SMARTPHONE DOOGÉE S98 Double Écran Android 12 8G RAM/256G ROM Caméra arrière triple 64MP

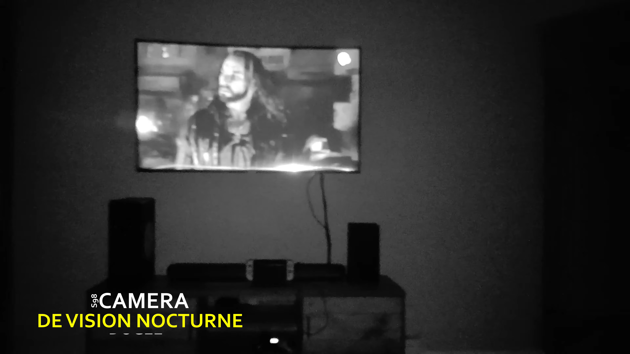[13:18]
Une caméra avant de 16 mégapixels et une caméra arrière de 64 mégapixels. Très bonne qualité. Comme vous le voyez, c'est un enregistrement vision nocturne. Donc, c'est la caméra de la vision nocturne qui va se déclencher pour vous permettre de filmer, même s'il fait très noir dans l'endroit où est-ce que vous êtes. Donc, voilà mes amis, on arrive à la fin de cette vidéo.